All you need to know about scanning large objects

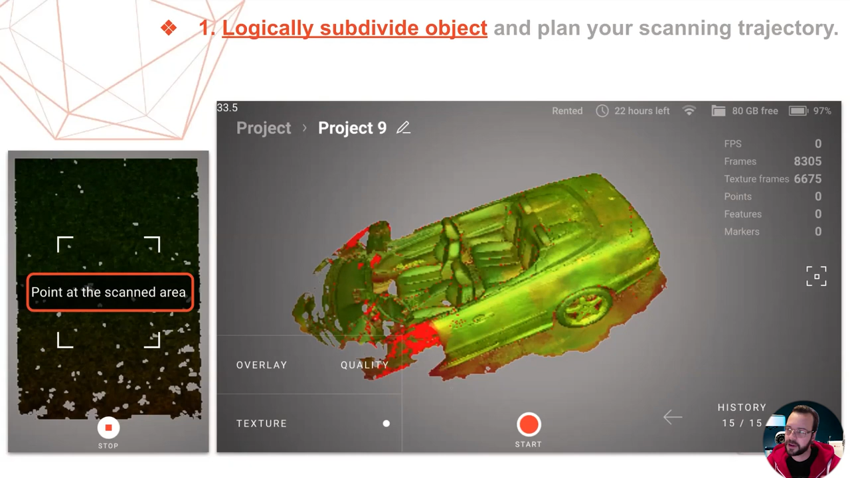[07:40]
This makes it very convenient to track your progress by looking at the on-screen real-time fusion result that the LEO shows you during scanning and that it keeps building onto. That's the result that you see here on the right. But once imported into Artec Studio, each of those sub-scans will appear as an individual scan inside the same group. So, nicely logically grouped and yet separate. These scans, representing the logically separate areas that you scanned previously, can then be individually viewed,
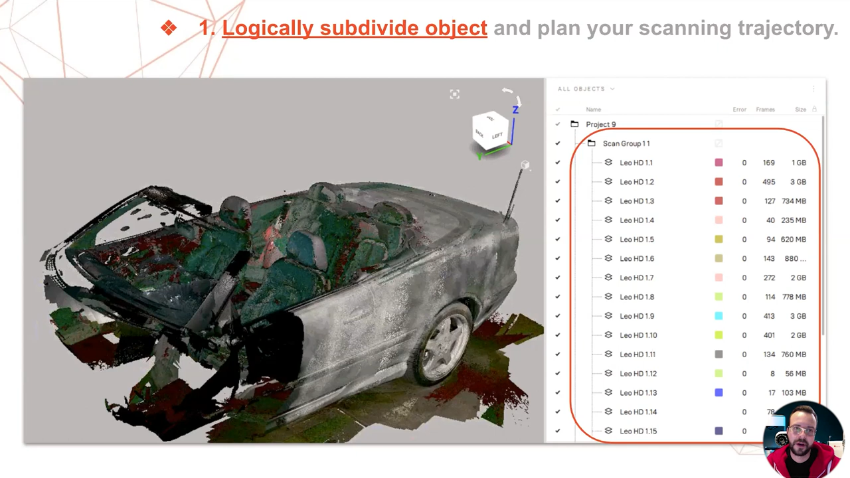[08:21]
global registered, analyzed, etc., giving you a better overview and just more control over the process. On a side note, I should mention some limitations of this approach.
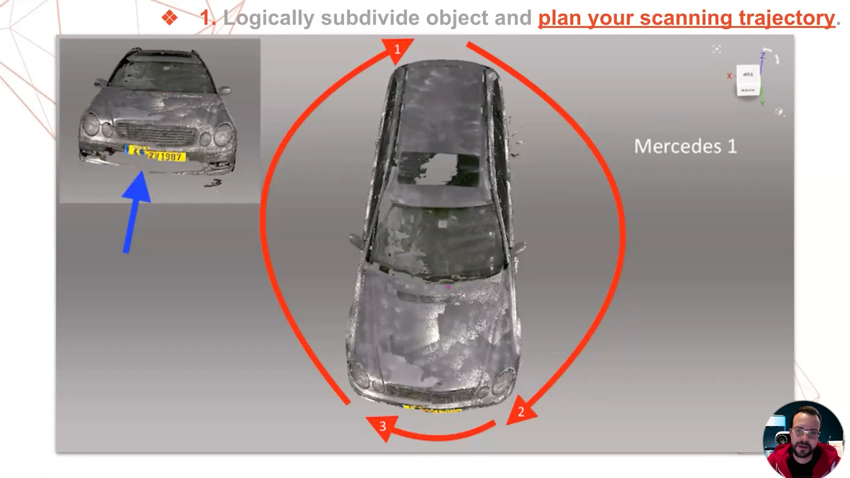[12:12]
But this wasn't the scanner's fault because bad scanning approach equals bad result. So after pondering for a minute on what I had done, I tried a different approach. Starting with the radiator grille again, I gradually scanned a bit of the left fender, wheel and part of the hood, then returned to the edge of the radiator grille, and proceeded to the other side of the car in the same way, and returned to the edge of the radiator grille again.
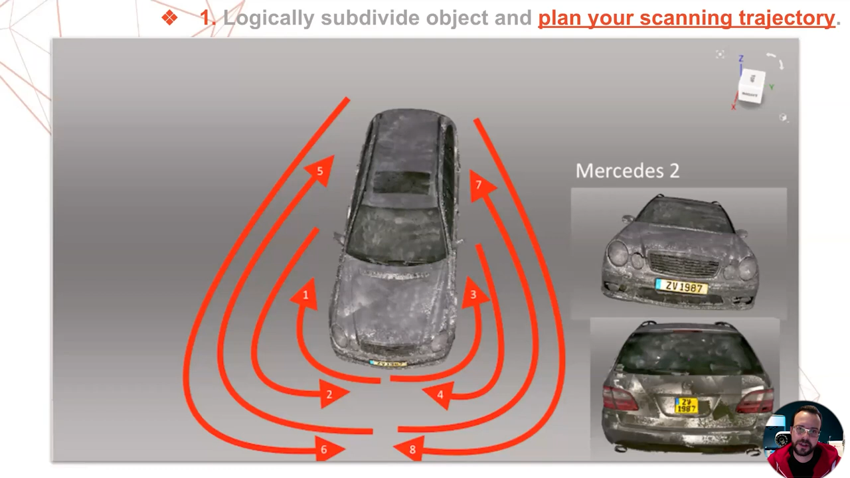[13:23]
Processing the data in RDX Studio also confirmed that the scan had been a success. And the resulting 3D model of this vehicle can be found somewhere in our online view shape galleries.
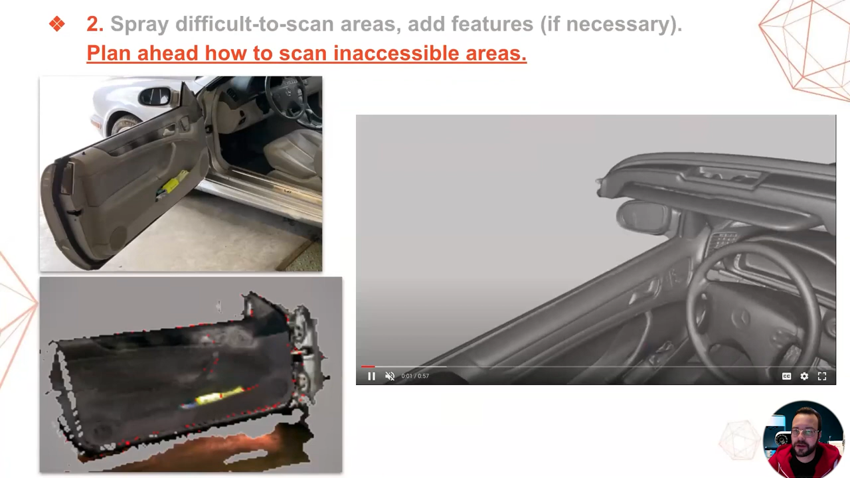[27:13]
These are occluded by the seats and steering wheel when closed, and there is no way that you can scan them properly, especially the inner door handles, unless you, logically, open the doors. I did this in two separate scans after having already scanned the rest of the vehicle, and you are watching the results of the driver door in the video that is running right now.
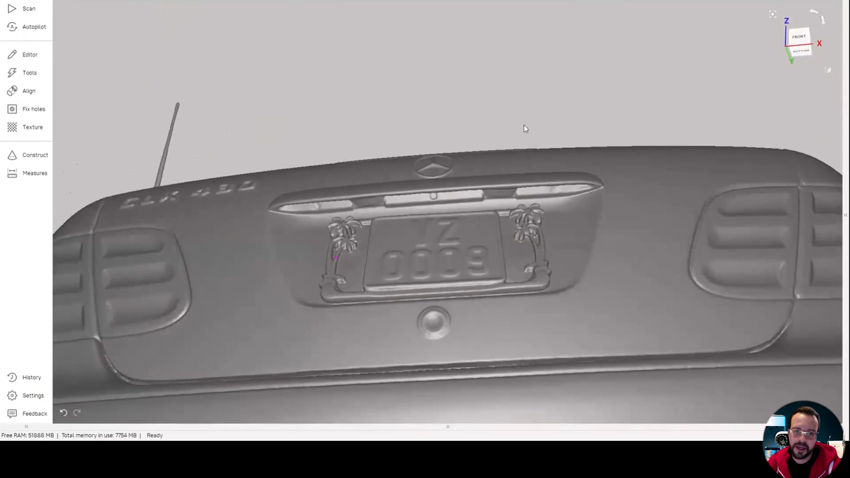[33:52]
So you have those palm trees around the rare license plate or the rare model type signage.
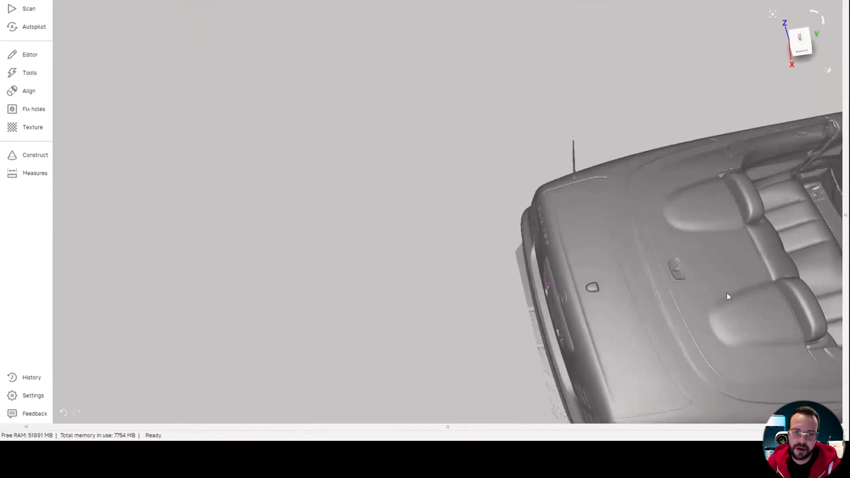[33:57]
Then I'll soon get to the seat belt buckles of the rare seats, which you'll see in a moment.
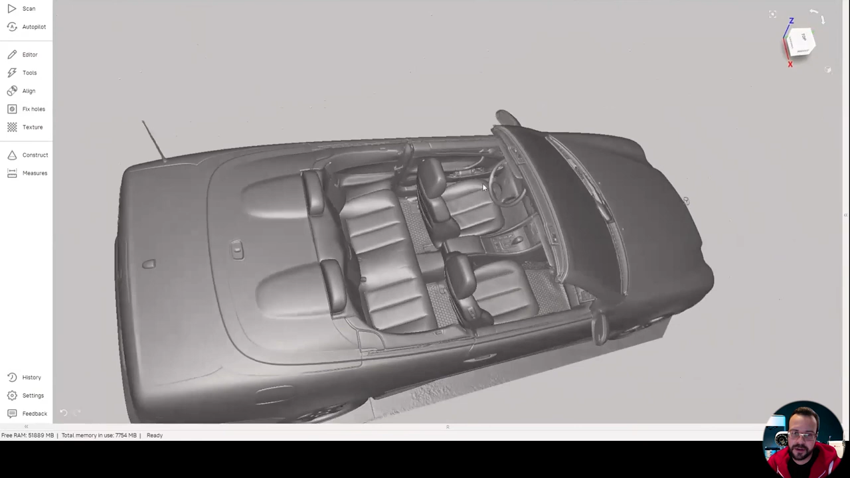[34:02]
And then there's the middle console switches.
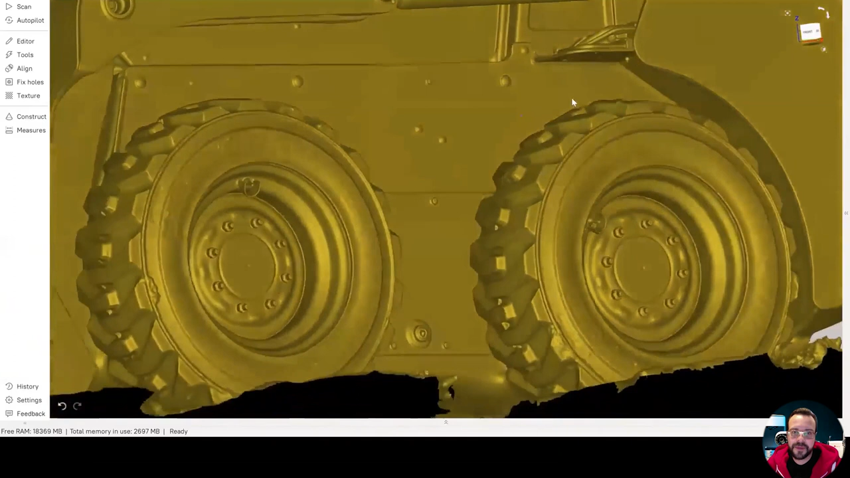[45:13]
a short screen video of the vehicle, showcasing the results that we were able to obtain.